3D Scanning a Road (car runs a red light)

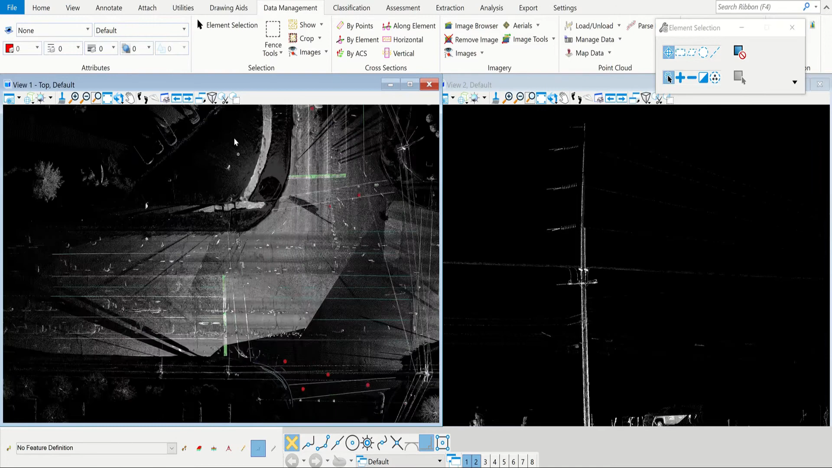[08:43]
show you that scan that I did of myself since that's the last thing you saw from the field work um
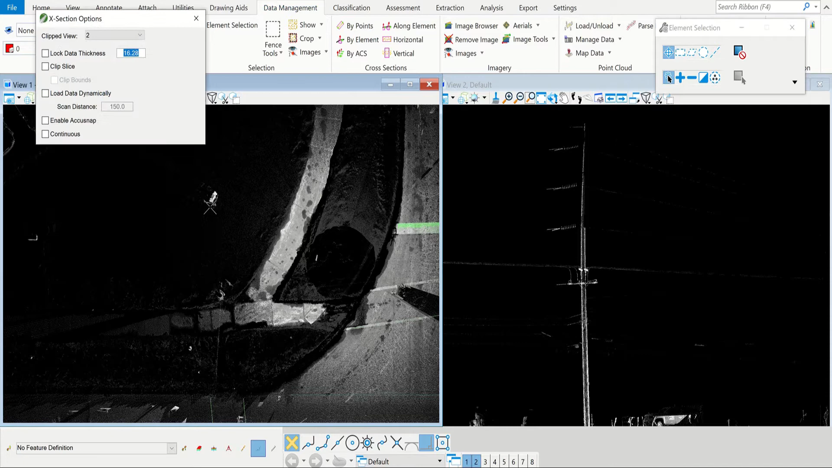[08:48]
so this is the top of me I was standing right here so I can take a cross section like this
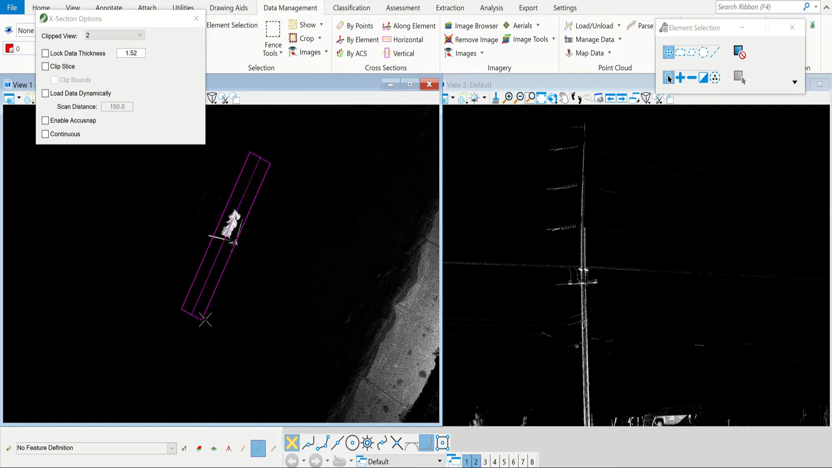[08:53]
and then on the right screen here you can see me standing there where it
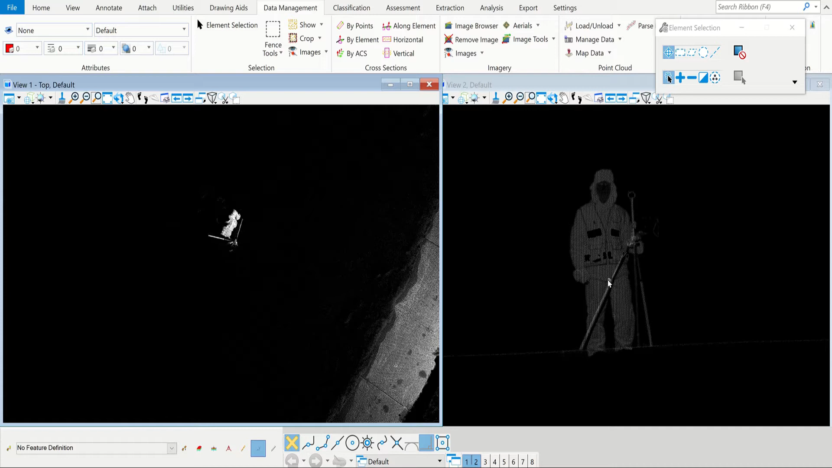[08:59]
scanned me the snow surface right here you can see that line that it picked up um
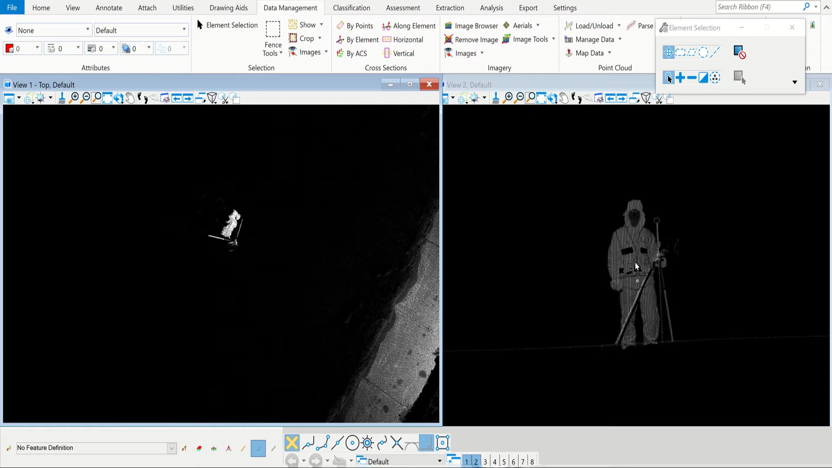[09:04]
I mean tons of detail and you zoom in and this is these are just all data points so um
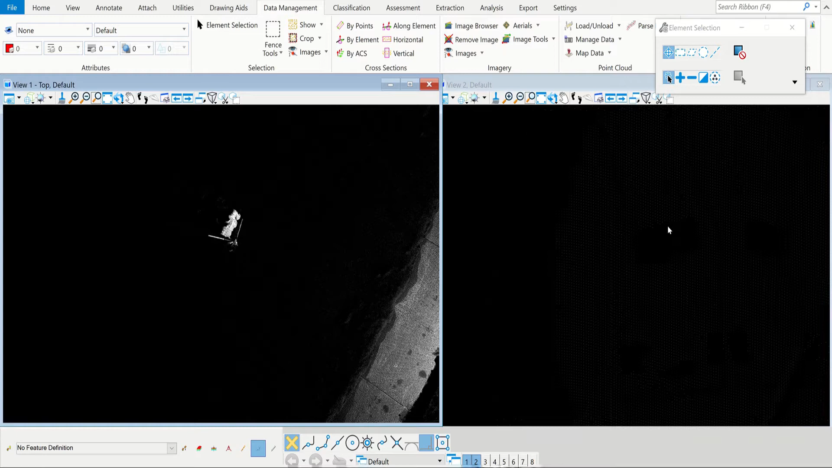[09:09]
kind of neat stuff um you can see I've already extracted um some lines on the road surface
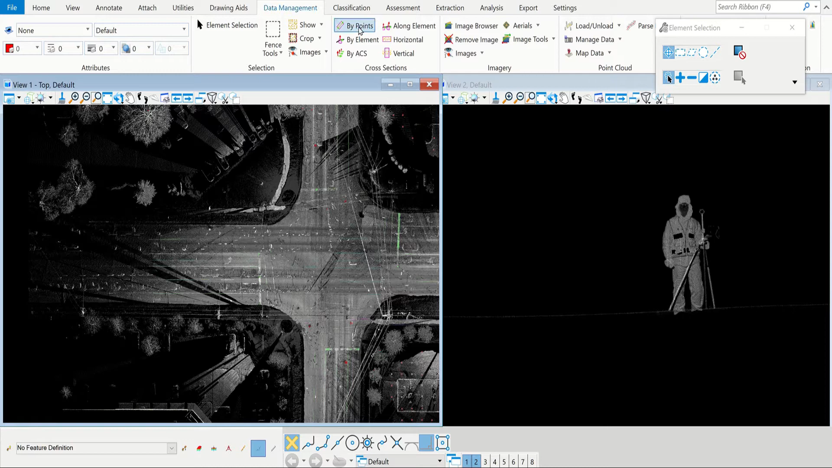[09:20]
I'll do a cross section of the road here so you can see um if I do a
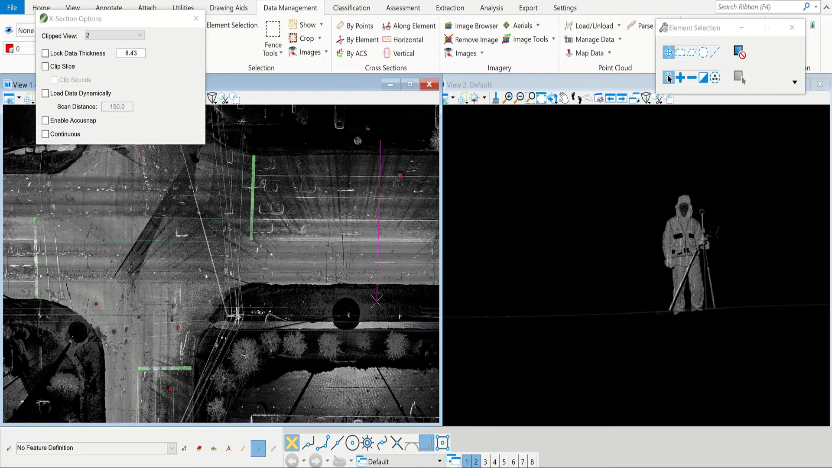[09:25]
cross section like this about five foot wide you can see I picked up some noise here I can actually get rid of those cars and have it just show the road but you can kind of see where the crown is on the road um and you can just see you the curb on both
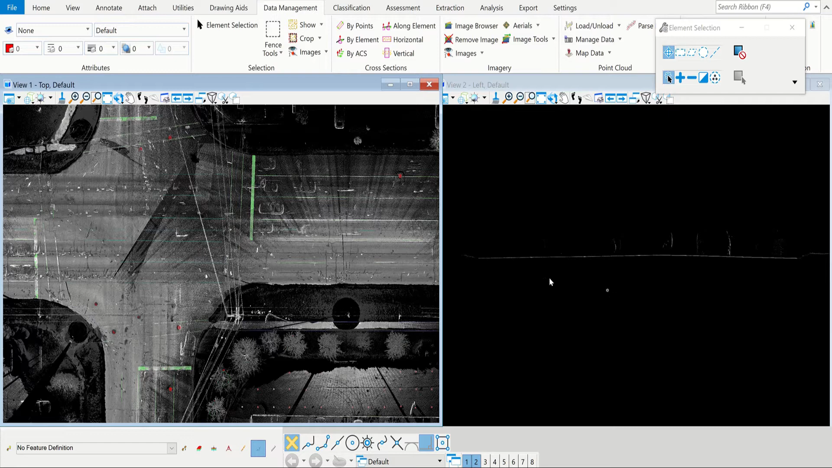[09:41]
sides and um I will hide the point
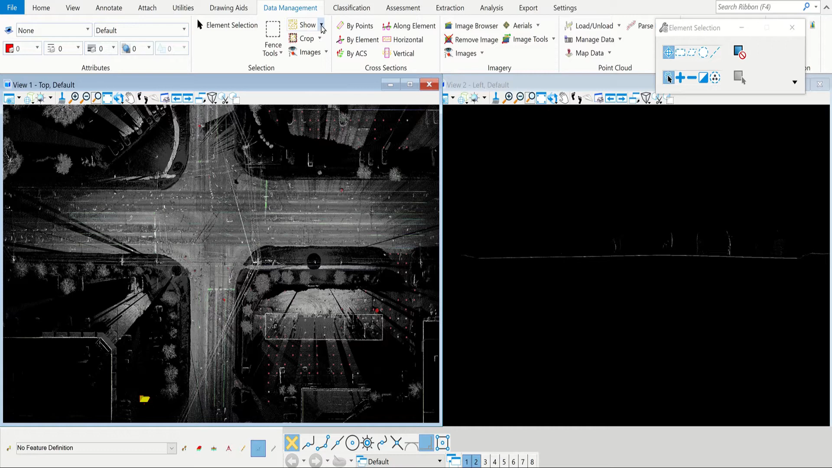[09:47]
cloud here um I'll
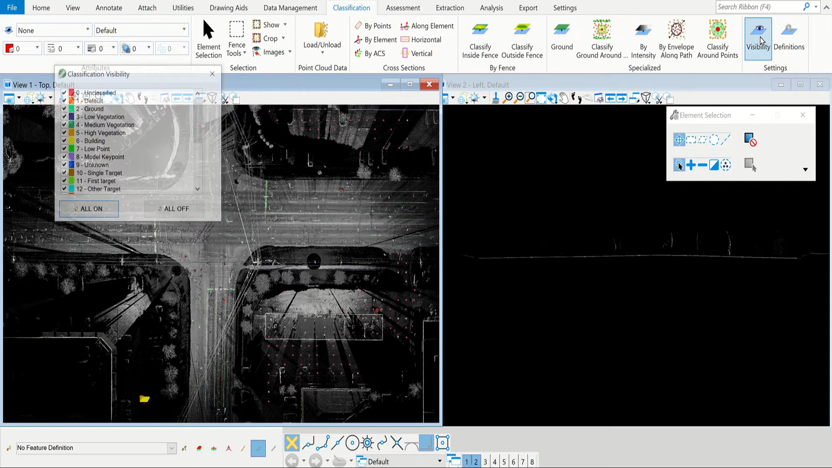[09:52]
hide the point cloud and you can see this is what I've extracted so far all these trees buildings um
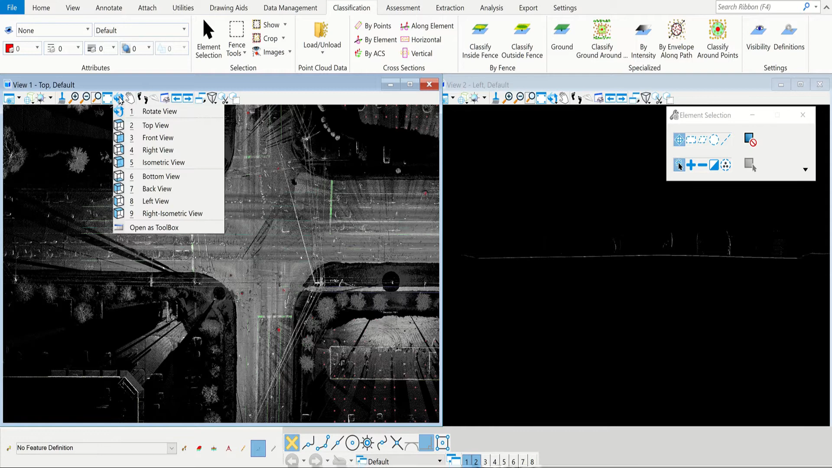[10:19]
show you what it looks like in 3d so I can go like this and rotate you can see how
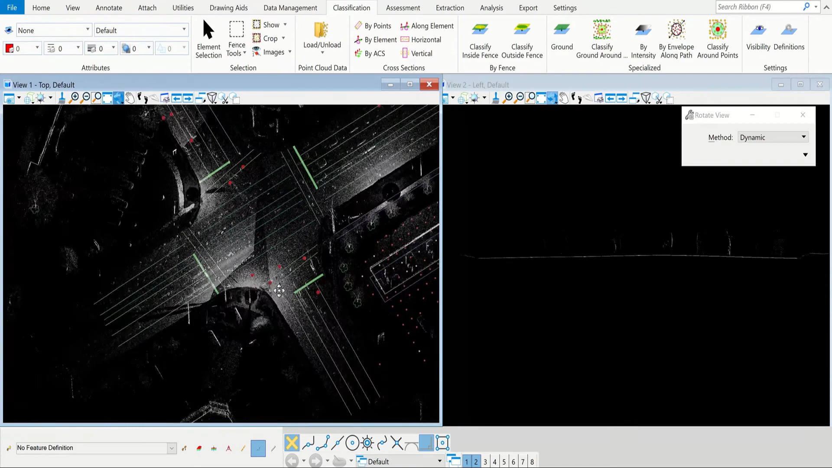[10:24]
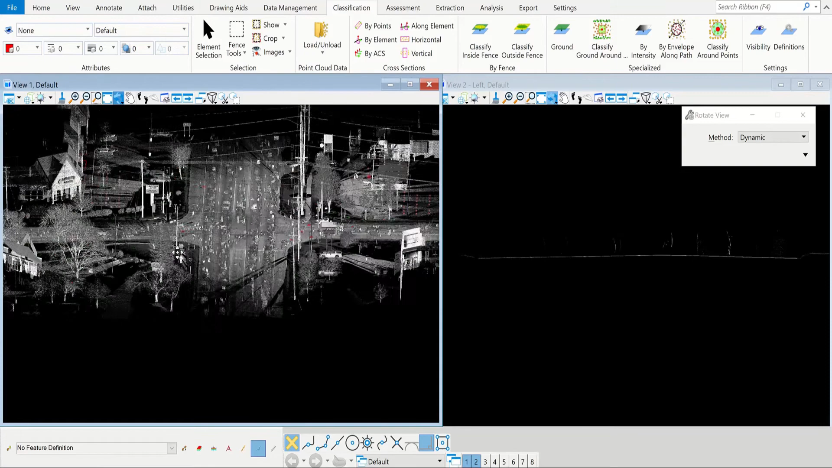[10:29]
everything's like it's like a 3d model I can pan around um um I can classify just the ground by itself and basically get rid of all the noise
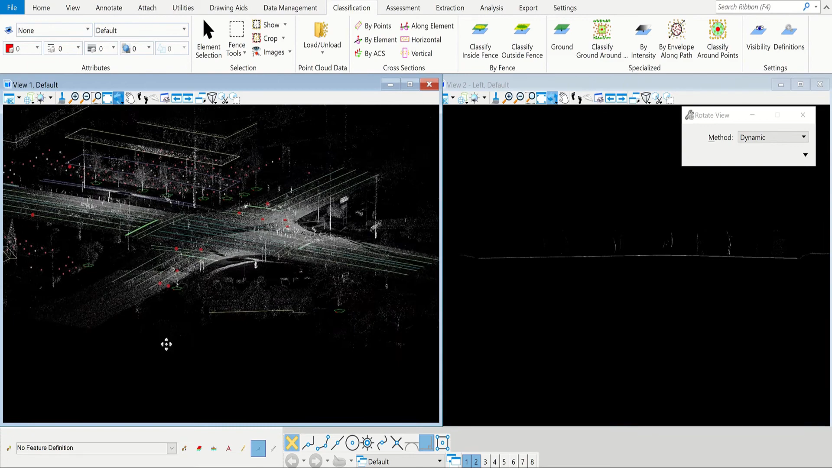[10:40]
like the buildings the trees the people the cars I can have it just show the ground
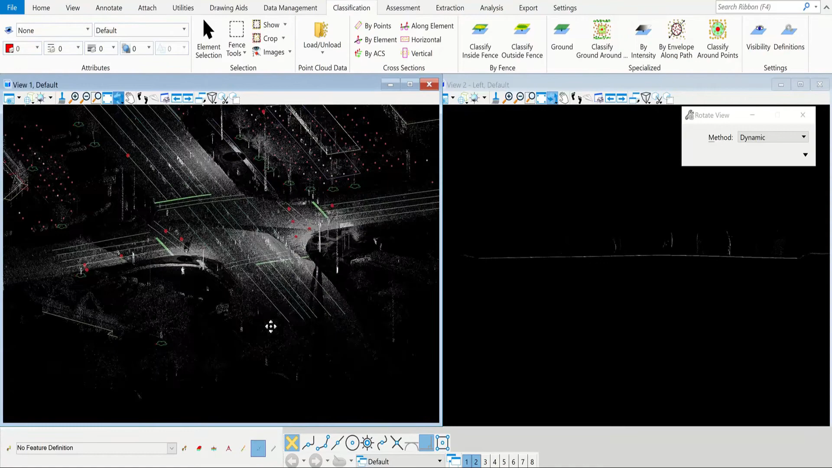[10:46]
um it's pretty powerful software I'll actually do that right now
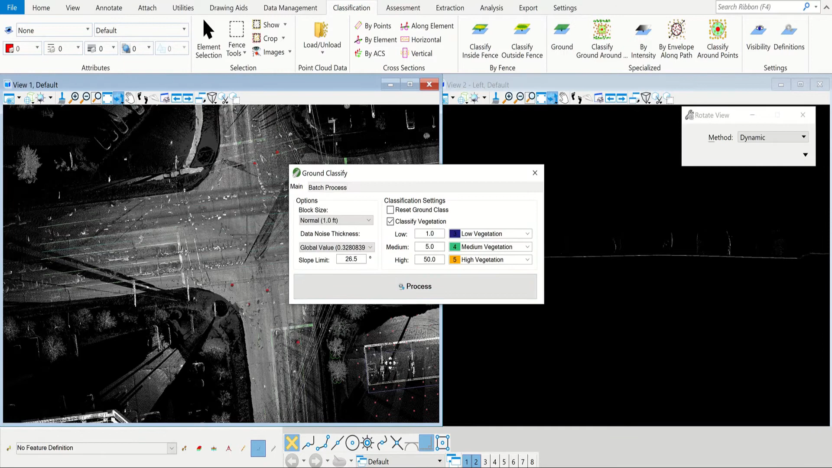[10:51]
all I gotta do is just hit process there's all these settings and stuff that could change but this is just for uh demonstration purposes um so I can go in here
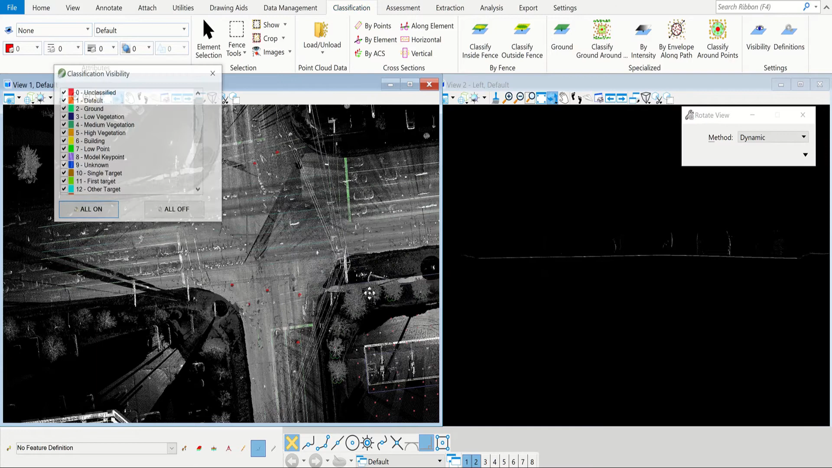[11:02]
visibility turn everything off except the ground and then you can see it's a lot cleaner looking and if I go like this
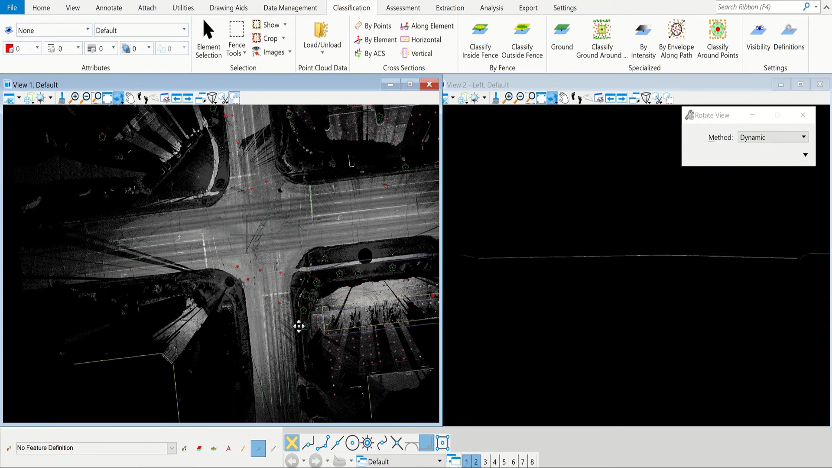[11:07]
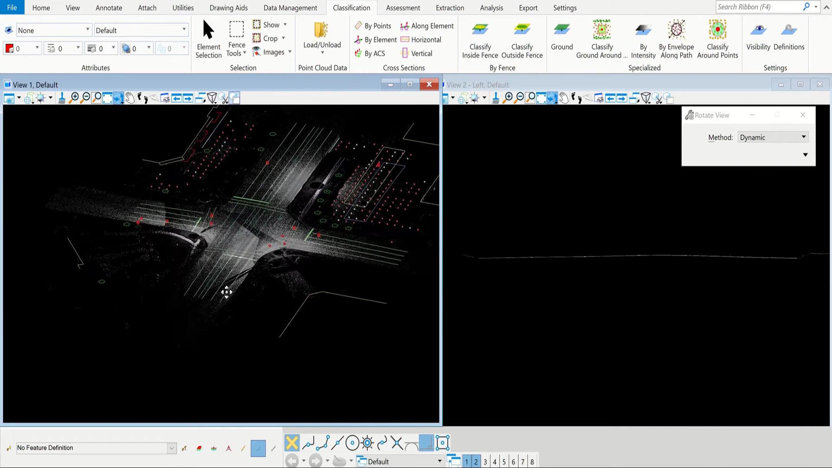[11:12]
all you can see now is the ground I can do it the other way around I can turn off everything except like
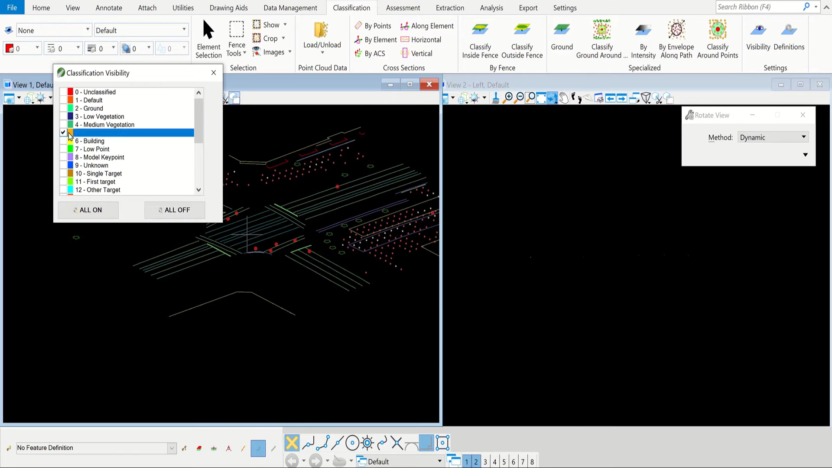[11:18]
high vegetation which it it's I don't have any settings in to make it
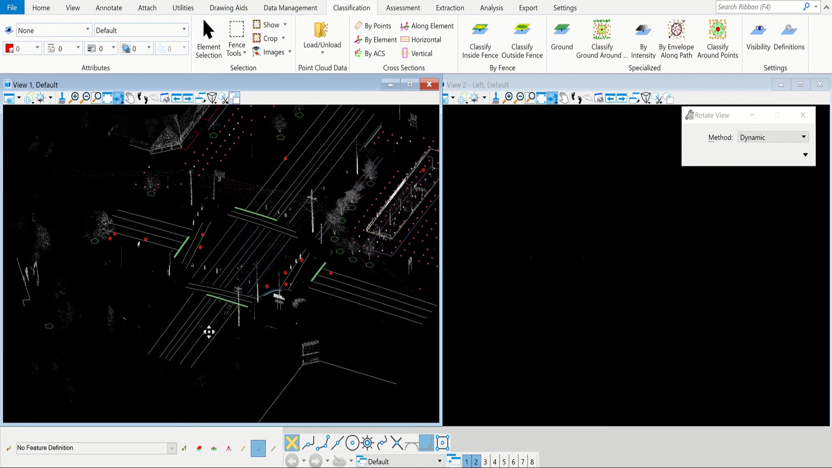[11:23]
um recognize vegetation versus like man-made structures but you can see now